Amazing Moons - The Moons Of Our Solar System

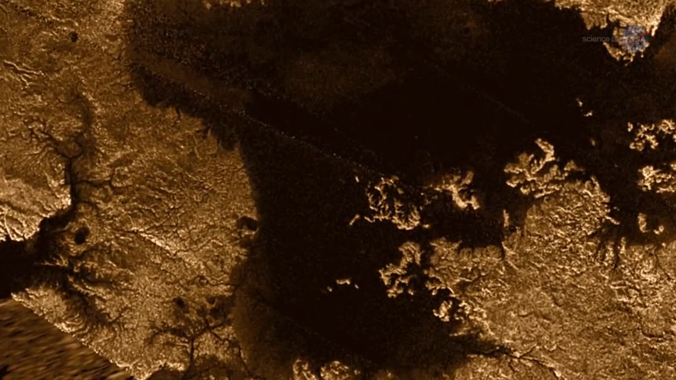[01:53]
Day notes it's the only body in the solar system other than Earth with substantial liquid on its surface.